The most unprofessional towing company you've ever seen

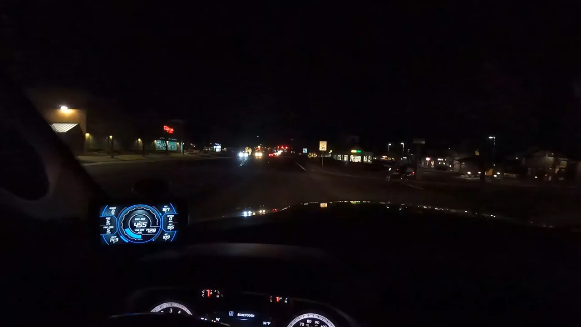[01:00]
We'll figure that out as we go Look at this guy here is riding a motorcycle It is 34 degrees outside. Are you kidding me? There he is Oh, Cherokee down.
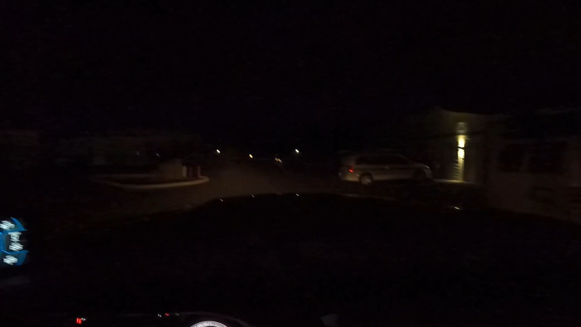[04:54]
to your shop Yep, pretty much Which is okay because we're towing a Jeep it can do it.
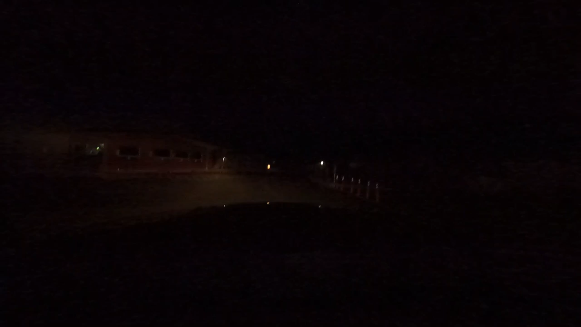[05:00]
Yeah, it's a nice little drop off by the canal here, but we're all right We just put this thing in the canal after all this. Yeah, uh, how sharp is that turn? I just catapulted your Jeep I'll bounce it up on the back